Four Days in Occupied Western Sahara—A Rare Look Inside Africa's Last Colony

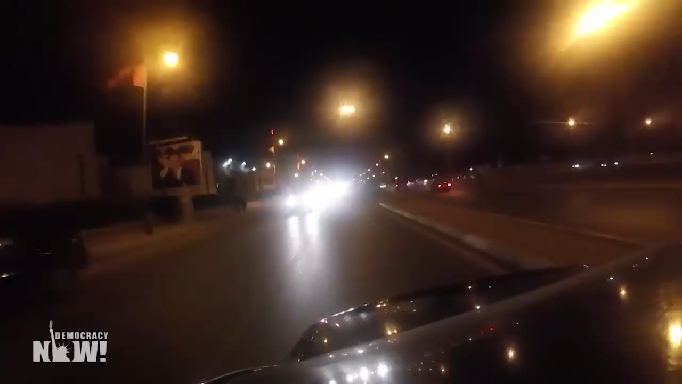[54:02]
It's dark. We're certain we're under heavy surveillance. There goes another new car.